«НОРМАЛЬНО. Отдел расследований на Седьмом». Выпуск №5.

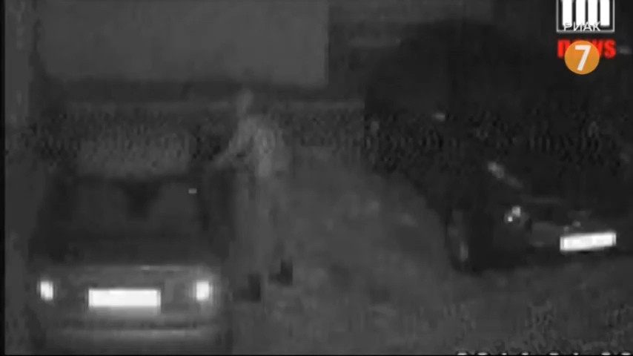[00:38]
Пироманьяки зажигают. Кто палит по ночам машины одесситов?
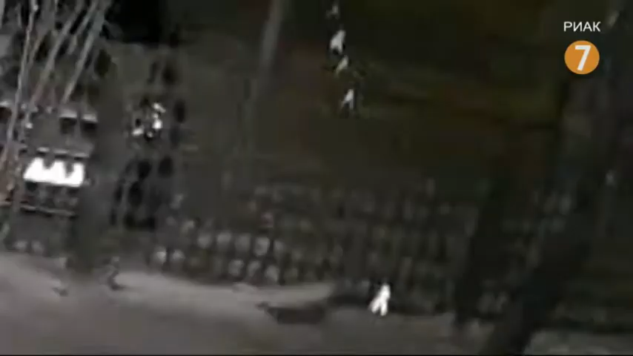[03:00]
Вот здесь хорошо видно, один выливает горючее вещество, следом за ним другой злоумышленник кидает горящую шутиху.
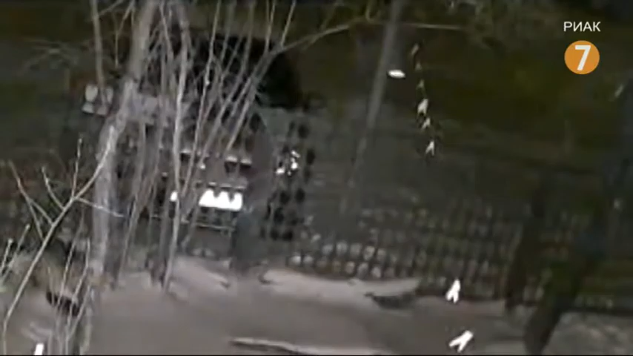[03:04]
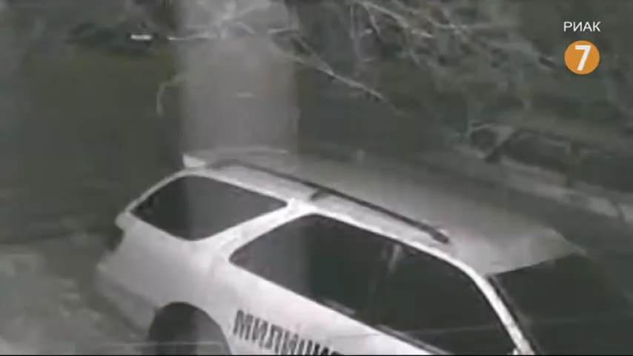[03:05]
Машина вспыхивает, но хозяину удается сбить пламя.